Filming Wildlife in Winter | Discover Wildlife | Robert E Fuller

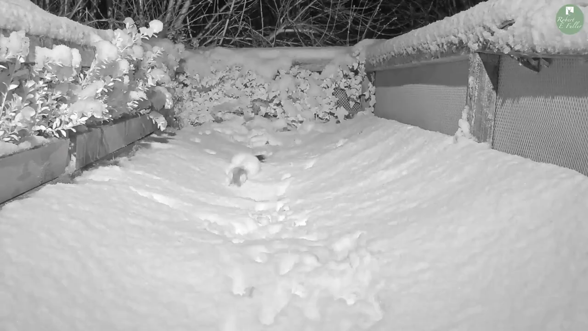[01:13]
One animal that's in her element at the moment is Bandita, a female stoat.